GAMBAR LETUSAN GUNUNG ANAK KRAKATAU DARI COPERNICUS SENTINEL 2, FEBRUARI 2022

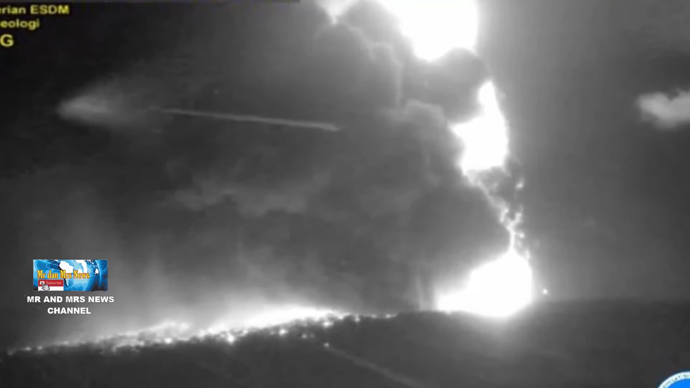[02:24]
teramati peningkatan intensitas hembusan asap hingga abu dan pada malam hari, teramati sinar api di atas kawah.